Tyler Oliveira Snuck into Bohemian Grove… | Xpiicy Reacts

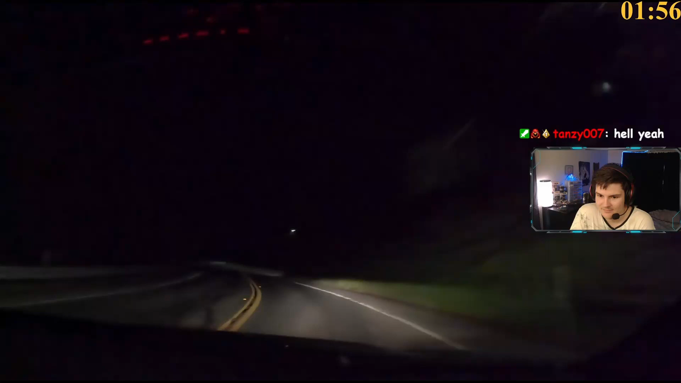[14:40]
suck you might be in someone's backyard a light in the darkness right there right there go up go straight up the mountain from me